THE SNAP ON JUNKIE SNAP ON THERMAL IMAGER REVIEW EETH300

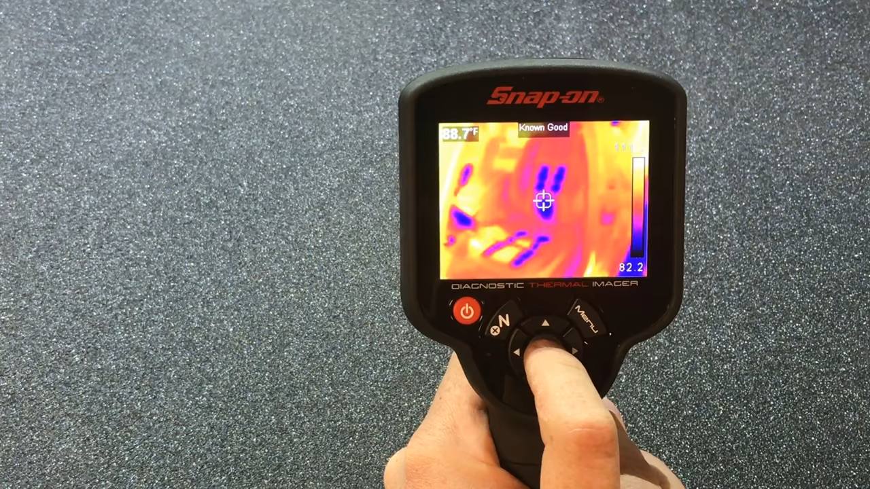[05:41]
On screen: spot 88.7°F
that's a known good one they don't have a known bad on the on the on the
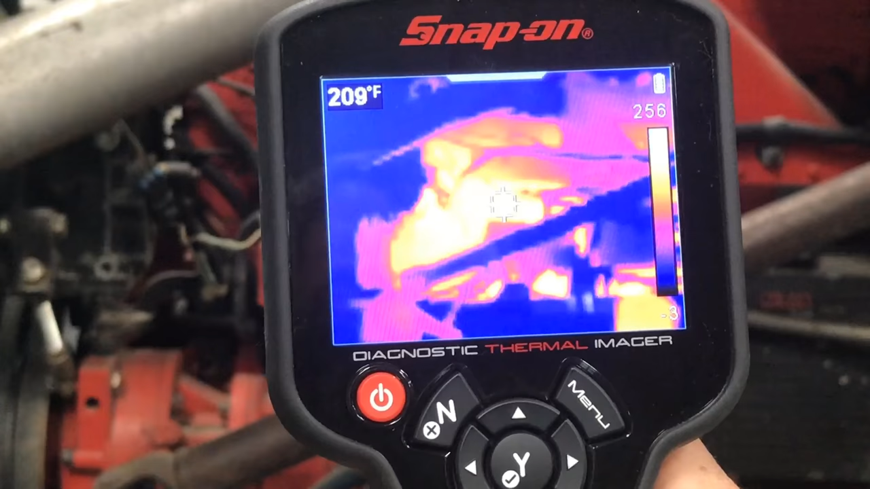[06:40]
On screen: spot 209°F
uh right there we are 209 degrees okay we can come up uh we can go we can go over here and we can see you know that
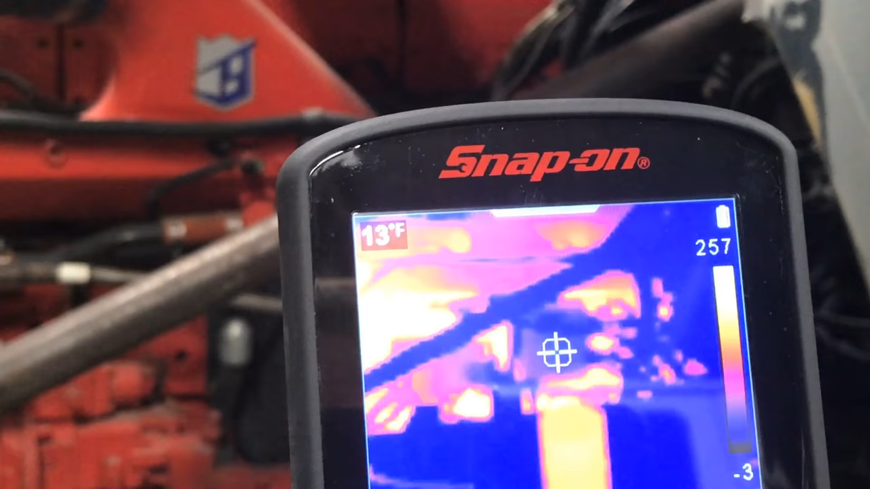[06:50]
On screen: spot 13°F
everything is you know about
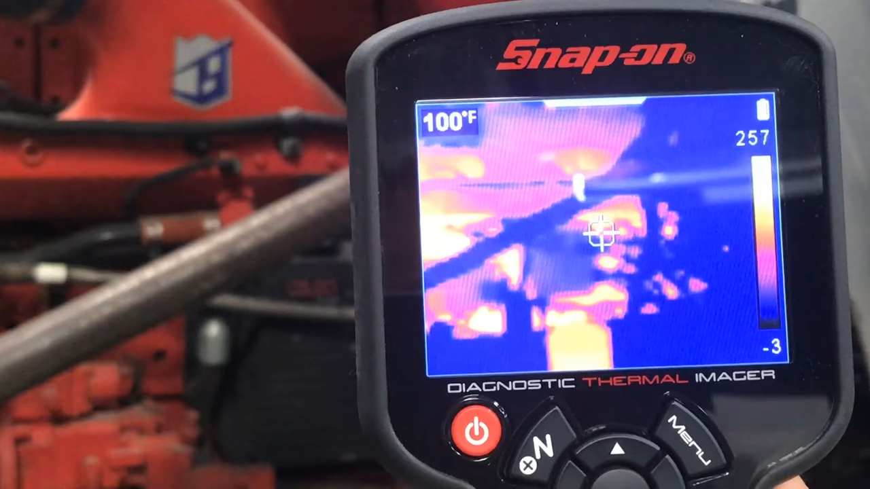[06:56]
On screen: spot 100°F
you know it jumps around here it's hard to get it to stay on one thing
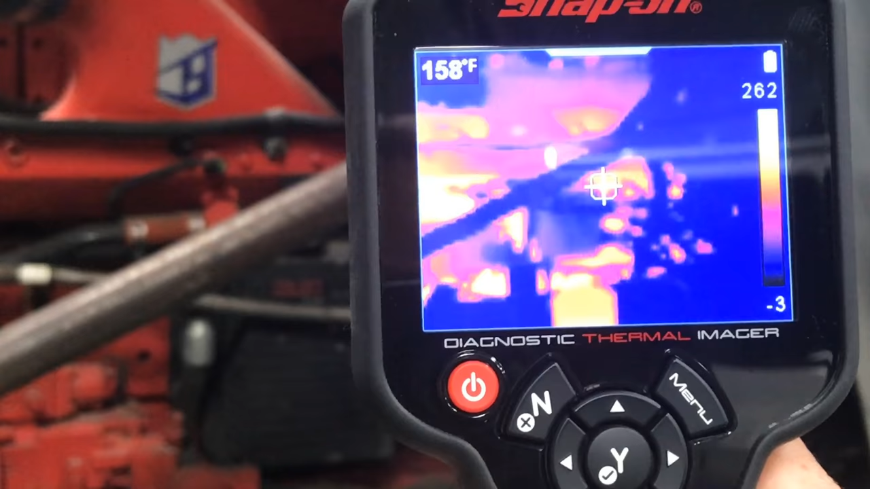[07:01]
On screen: spot 158°F
like you just got to use it and then no shit that gave you too much glare so there's the compressor now here is the front pulley up here
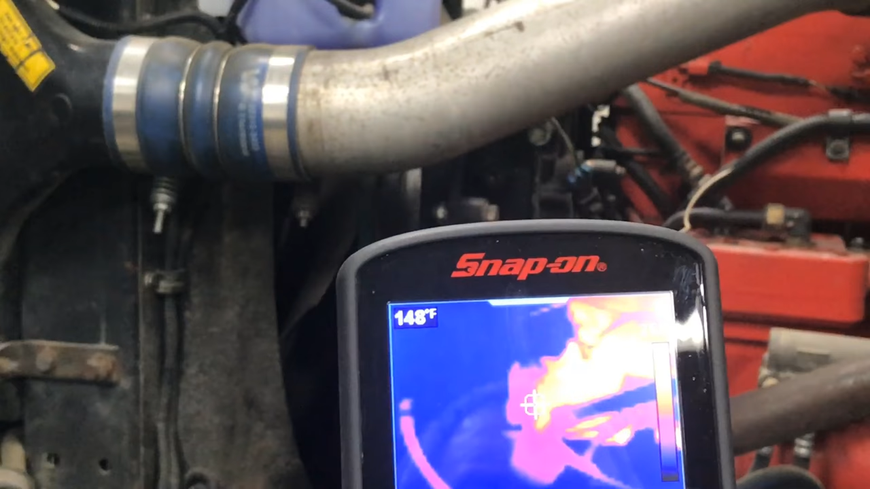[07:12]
On screen: spot 148°F
and you know i don't see anything that sticks out in my brain or in my mind you know that that bearing's bad or anything like that and then what you can also see over here
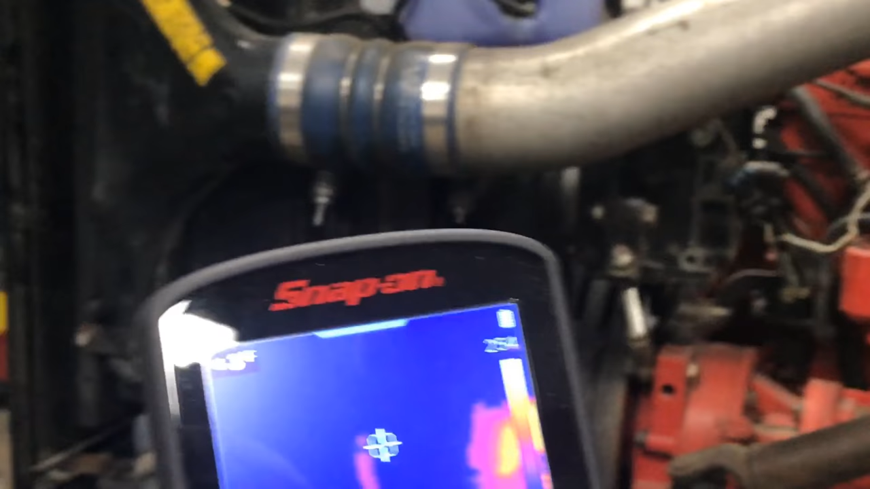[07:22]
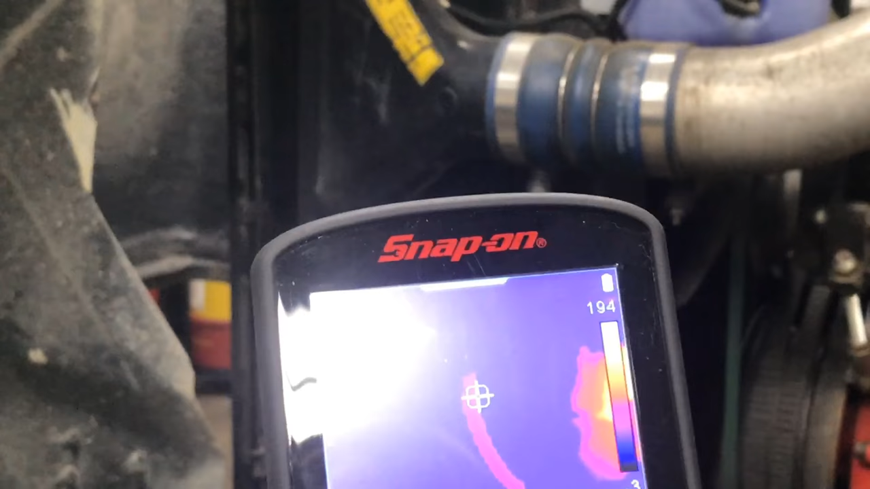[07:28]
um is the power steering lines so you can kind of check shit you can
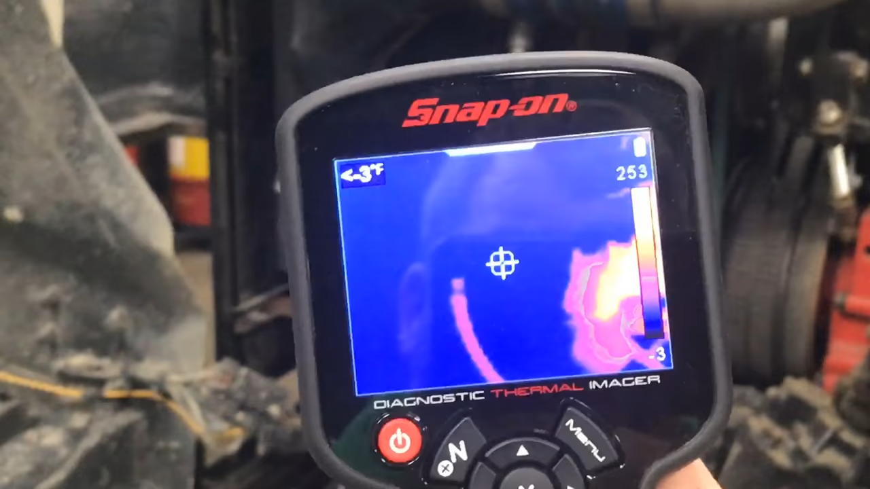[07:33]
kind of check to see that power steering line that comes down right there you know all that
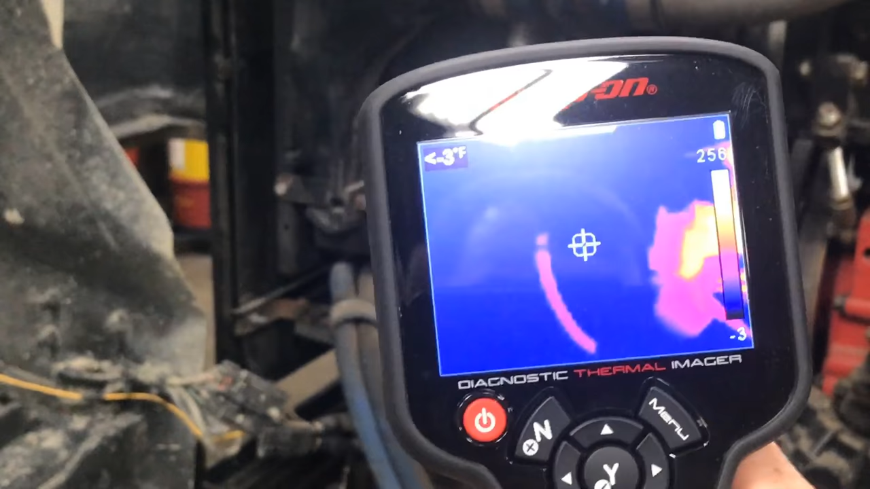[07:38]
type of shit and then you can take a picture of it and what i'm using this tool for is really
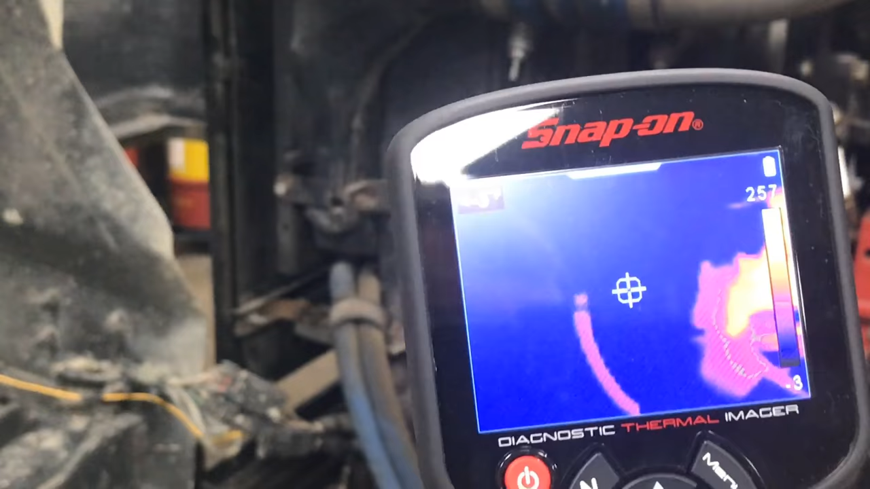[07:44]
a monitoring team monitoring system to see if uh everything that my gauges in the truck tell you know